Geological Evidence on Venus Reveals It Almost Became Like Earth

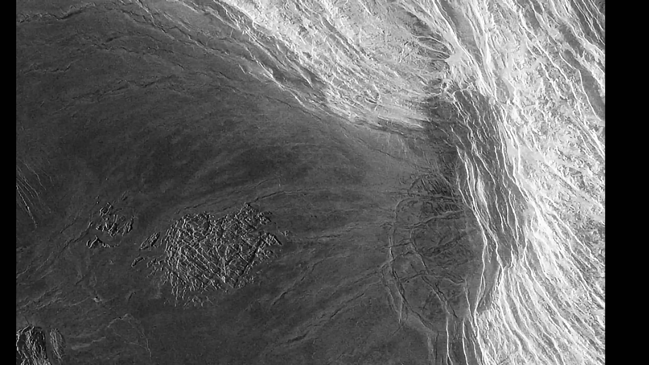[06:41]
And here the focus was on unusual formations on Venus known as Tessera, with the main focus being the area you see right there that seems to be slightly elevated.
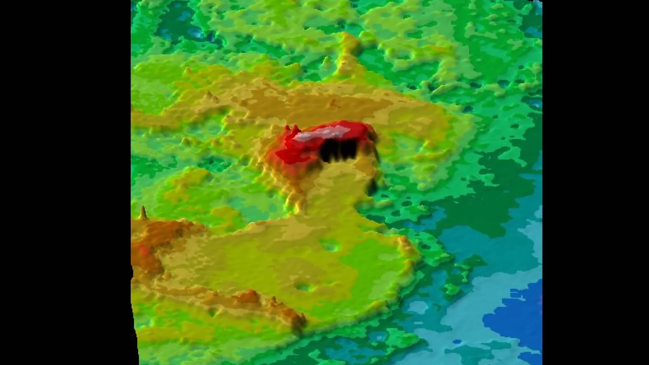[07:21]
And so clearly something very strange was going on here,
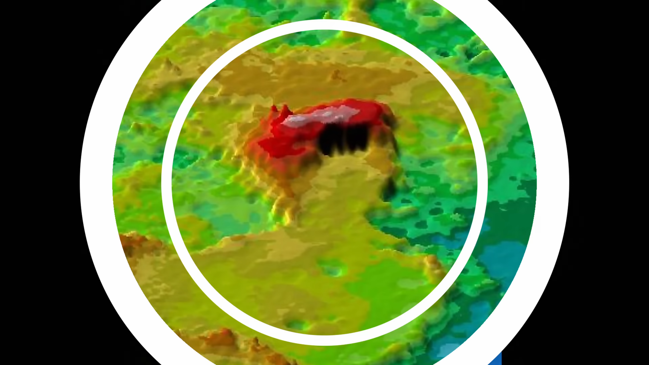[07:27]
because this unusual thick crust is just a little bit too similar to what we find on Earth, very often around cratons.
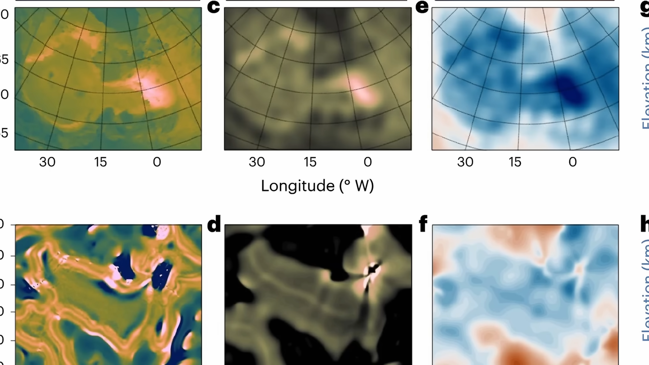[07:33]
And so the researchers in this paper did discover geological similarities, including things like volcanoes, mountains, and various types of plains,
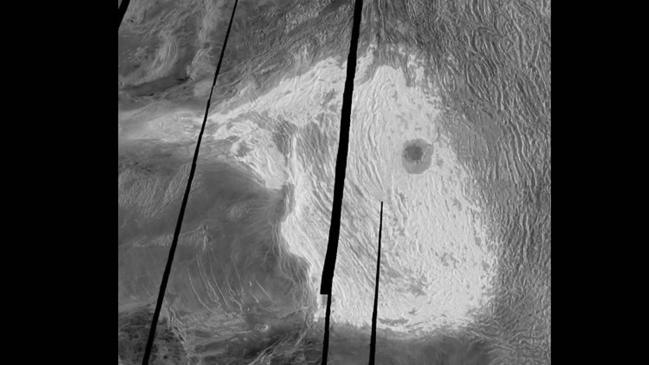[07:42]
with even at least one mountain, Maxwell Mount, that seems to be a chain that's very very similar to Mount Everest. Here it's 8.8 kilometers in height, compared to 11 kilometers for Everest.
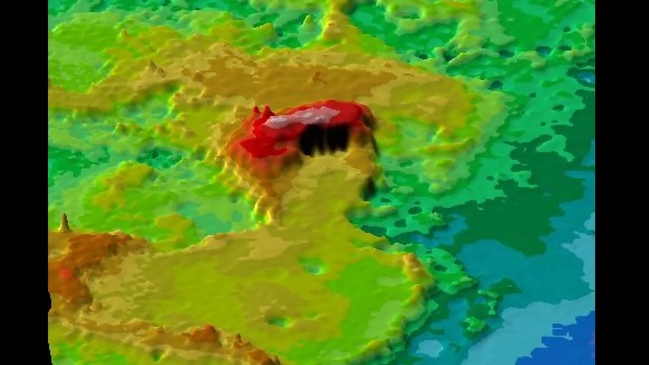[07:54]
This is actually what you're looking at right here. And because of the geology visible here, and because of this very complex terrain,